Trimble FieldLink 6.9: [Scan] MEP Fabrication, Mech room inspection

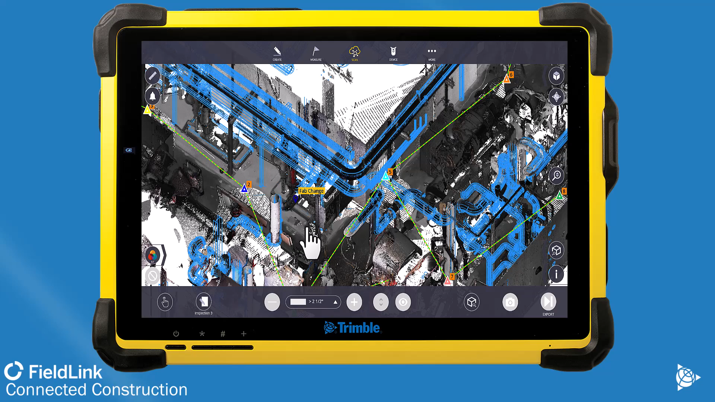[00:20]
and if necessary, redesign where things are going. So here you can see an inspection already done between the scan data, which is the actual as-built information, to the coordinated drawings.
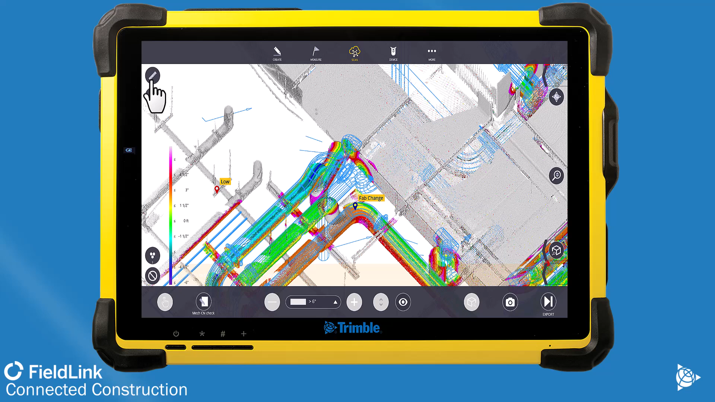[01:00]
like this issue, which is this pipe was essentially moved over about two feet from where it was originally designed because this duct was in the way. With this information, I can see it very clearly here, where it's off. I can then either take an image or communicate with whoever else is on site, like, hey, we had to move this a bit, as well as export this inspection cloud as an E57 or LAS and bring it to the coordination job.
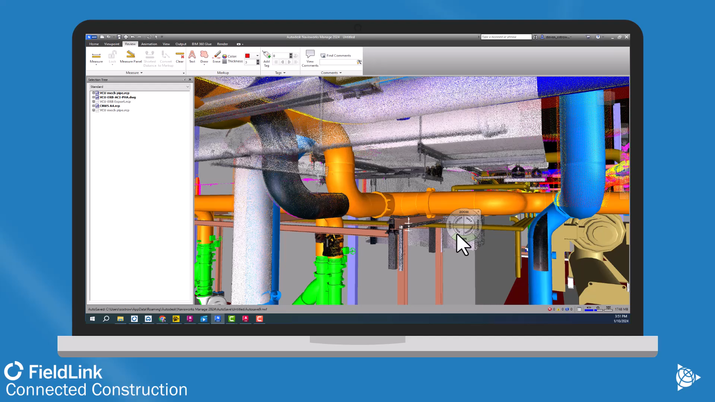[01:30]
So exporting that E57 and bringing it in to recap, and then Navisworks, you can start to see that same point cloud here where I can actually start to communicate, hey, like, what do we actually need to do here to fix this situation? Is it going to be in the way of some electrical that is coming in later? No. So is it a huge issue? Hopefully not. I just need to re-update where it's going to shoot down on the other side. So yeah, thanks. And please reach out to your nearest building point representative to see how you can add a scanner to your field link layout software and hopefully
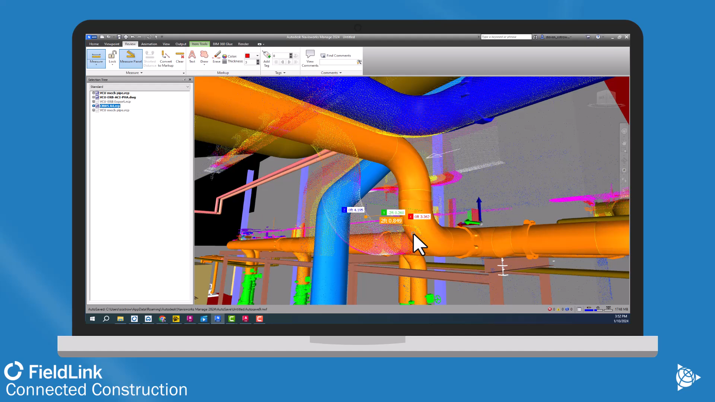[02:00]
catch these problems earlier and ensure good install of your fabricated materials, as well as allow you to actually design fabrication for renovation and retrofit jobs as well, too.